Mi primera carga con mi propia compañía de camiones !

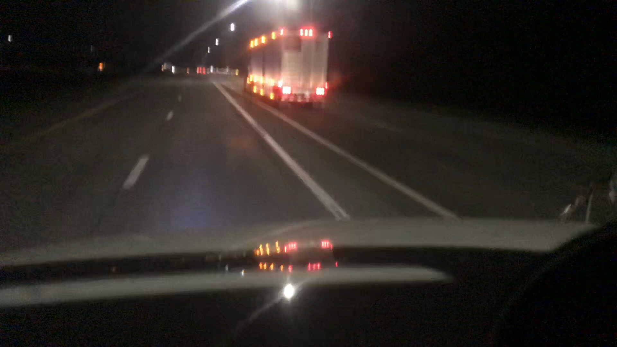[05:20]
miren un camión con las vacas no no esos son cerdos porque se ve blanco por dentro lo que llevan son cerdos buenas noches los quiero ustedes son mi familia ya gracias gracias